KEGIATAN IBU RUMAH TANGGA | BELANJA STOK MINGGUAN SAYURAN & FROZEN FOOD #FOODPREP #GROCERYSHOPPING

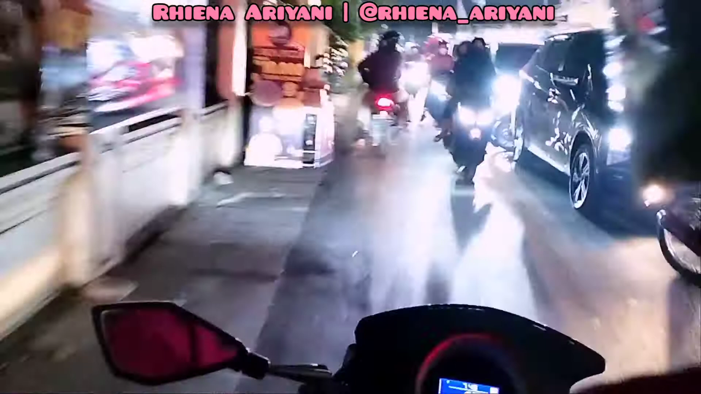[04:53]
Karena ini posisinya itu malam Sabtu ya mams dan teman-teman Ini tuh barengan banget sama orang pulang ngantor ya Jadi tuh kebanyakan orang ngantor tuh lewat kampung gini pulangnya Jadi ngindarin